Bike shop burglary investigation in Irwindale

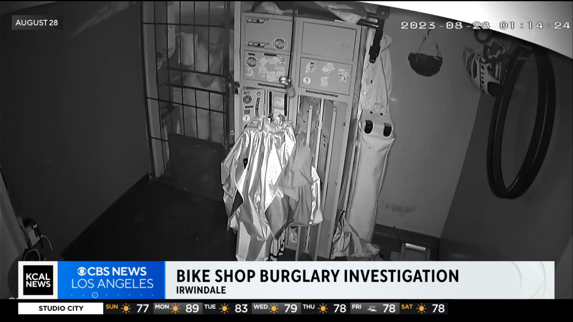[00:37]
Now those cameras captured the moment back in the early morning of August 28th when the suspects let themselves in through the back door and then helped themselves to the most expensive bikes and equipment in the place.
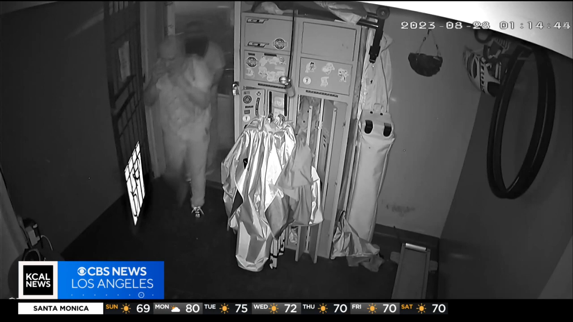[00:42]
Five people, 40 seconds in and out.